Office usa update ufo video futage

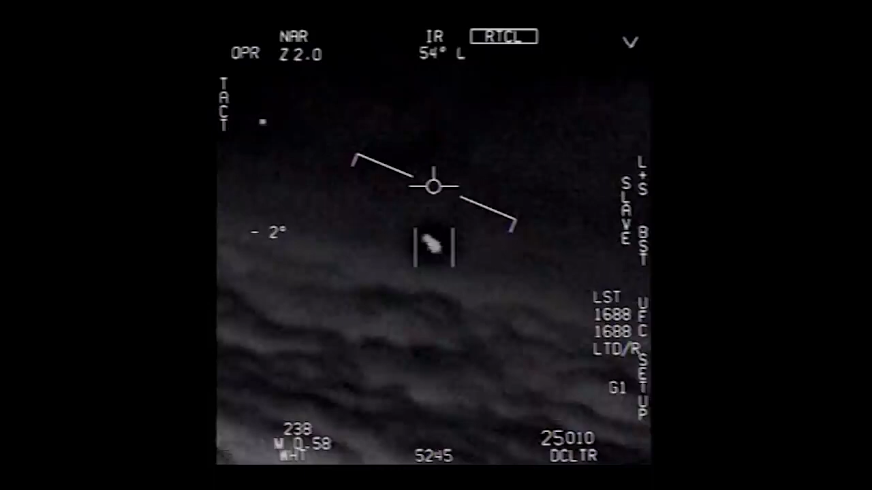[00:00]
Dude, this is growing, bro. There's a whole fleet of them. Look on the ASA. My gosh. They're all going against the wind. The wind's 120 knots to the west. The whole thing, dude.
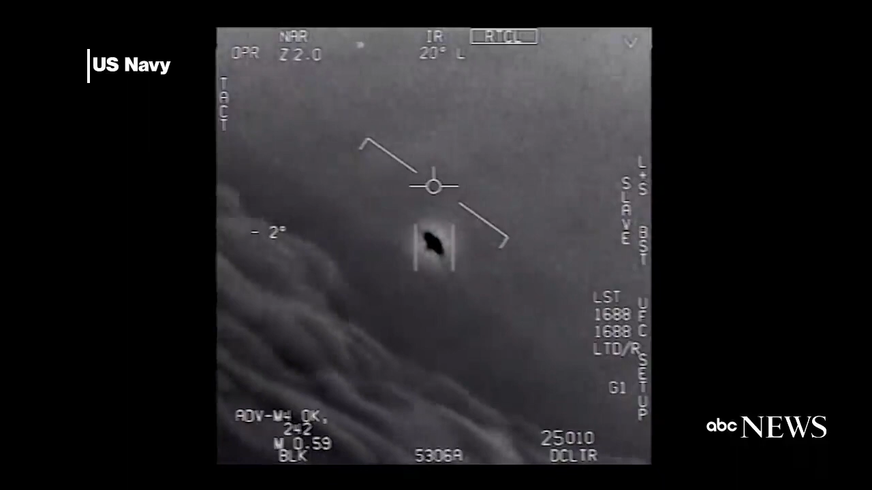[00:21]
That's not our LNS though, is it?
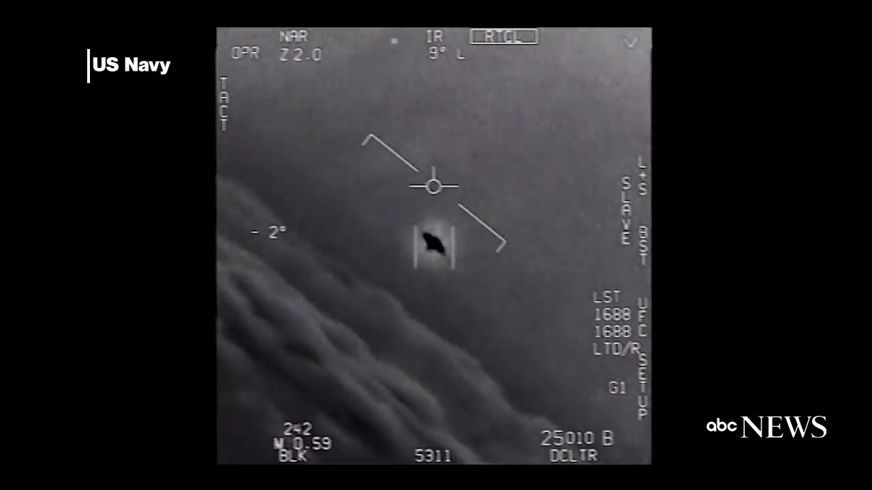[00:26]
It's not. That is the LNS, dude. Well, if there's like look at that thing. It's rotating.